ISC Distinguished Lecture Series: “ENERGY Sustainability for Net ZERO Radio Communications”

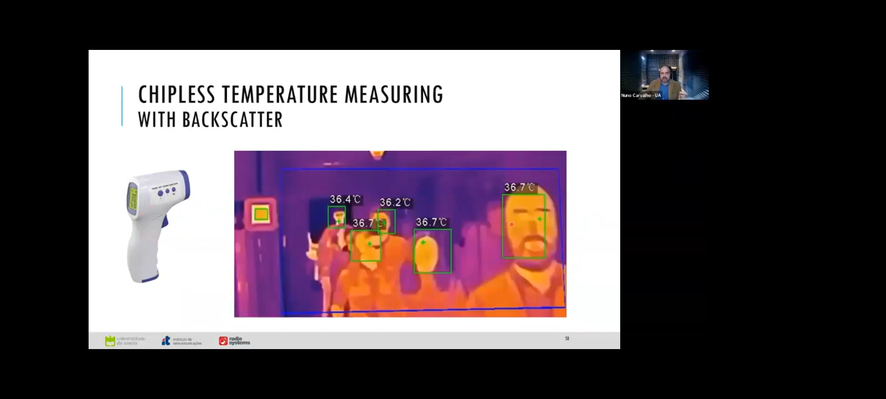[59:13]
These solutions are the problem. You have to touch almost the person to measure the temperature of the person. Or you can have a very fancy infrared cameras to actually measure the temperature of all these persons. What is the problem again? Well, the problem is that the cost is was very, very high for these infrared cameras. So we come up with an idea to use a chipless tech.